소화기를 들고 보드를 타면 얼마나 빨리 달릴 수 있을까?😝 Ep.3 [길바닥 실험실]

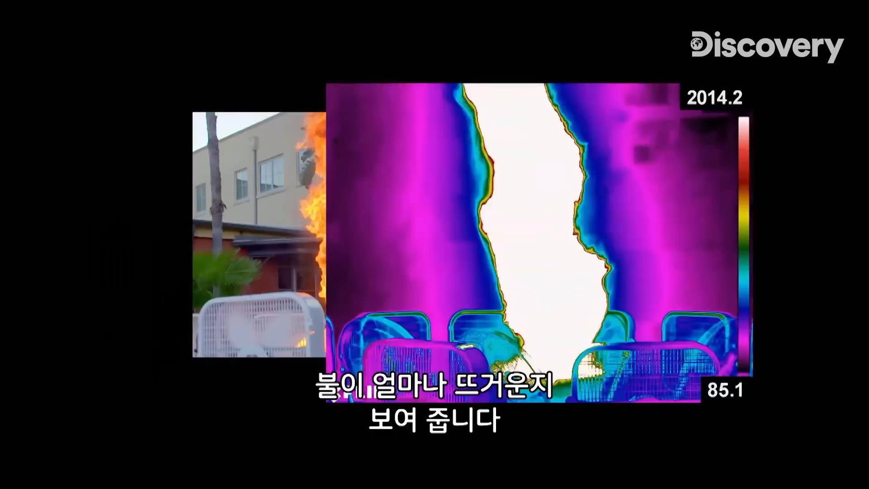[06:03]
You can see about a 2,000 degree difference between the hot air and the cool air.
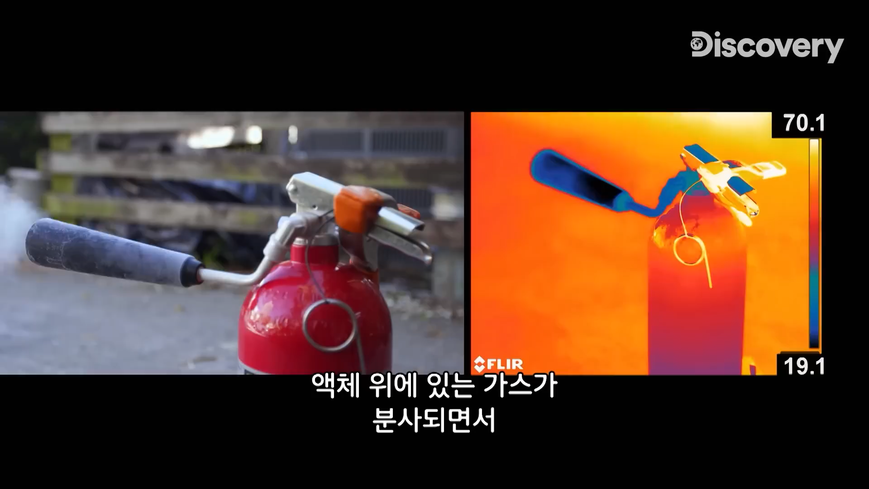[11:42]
When the gas above the liquid is expelled, its sudden drop in pressure causes its temperature to decrease rapidly.
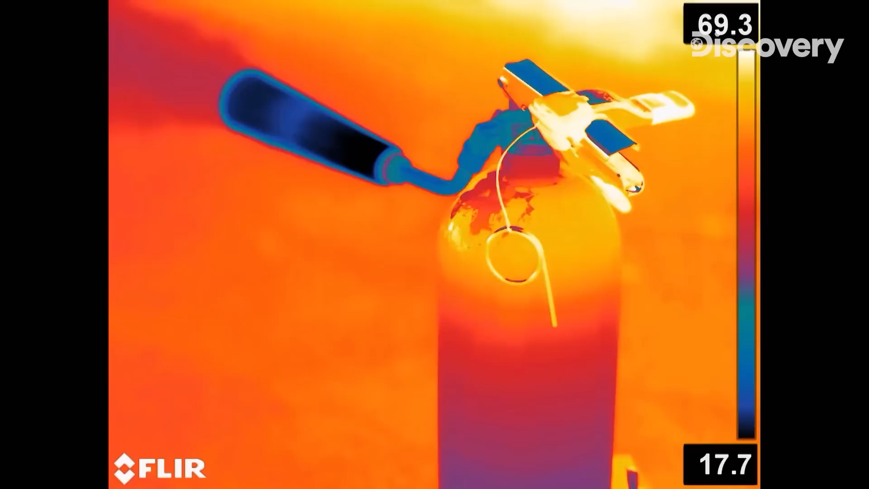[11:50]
The blue area on the FLIR thermal camera is the coldest,
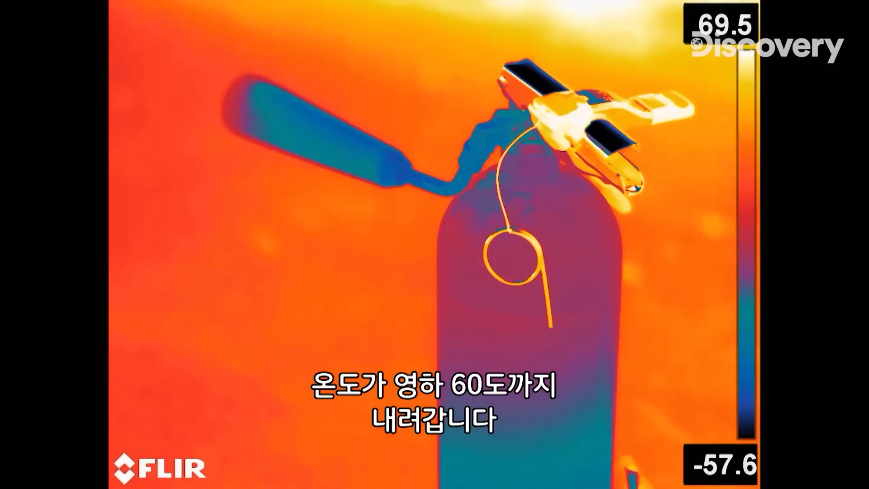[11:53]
with temperatures that can get down to approximately 60 degrees below zero.